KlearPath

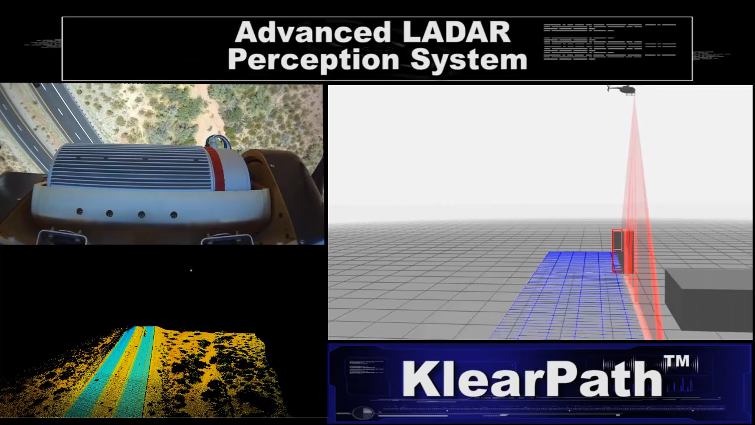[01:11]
The sensor scans the ground from a safe altitude, combining the LADAR scan with inertial sensing technology,
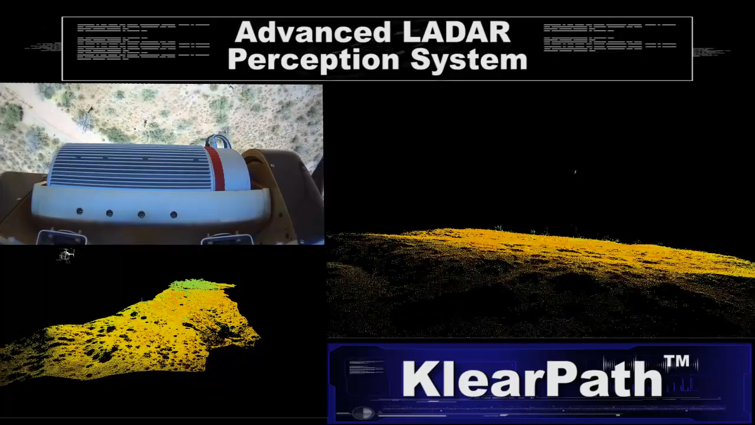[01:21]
to create a survey-quality, three-dimensional map of the terrain.
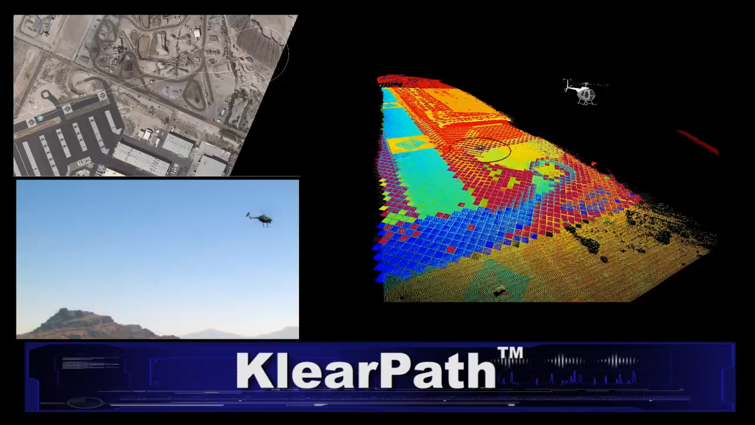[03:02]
and land safely using a self-generated approach path.